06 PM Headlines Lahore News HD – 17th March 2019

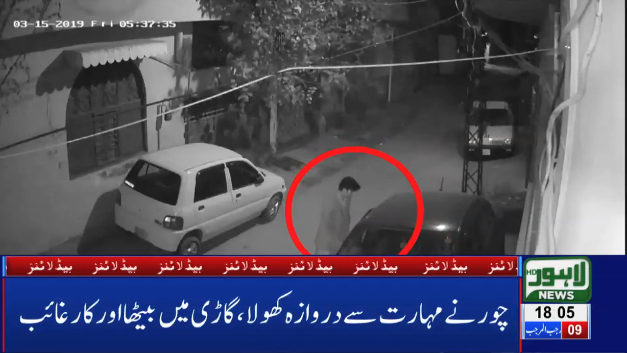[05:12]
ٹاؤن جہاں سے بلوک میں چور نے گھر کے باہر گھڑی کار چوری کر لی وعدات کی سی سی ٹی وی فوٹیج لاہور نیوز کو موصول